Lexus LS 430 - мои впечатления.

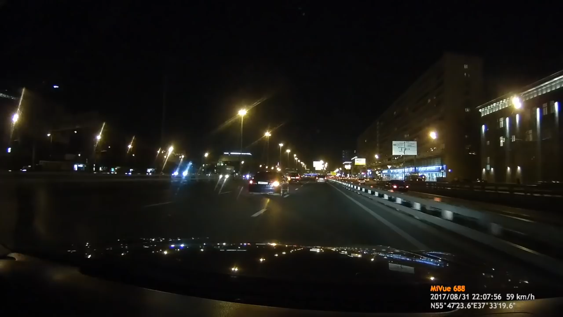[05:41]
Да, Москва, конечно, это приятно ездить вечером. Потому что в обычное время там страшенные пробки. И никуда особо не уедешь.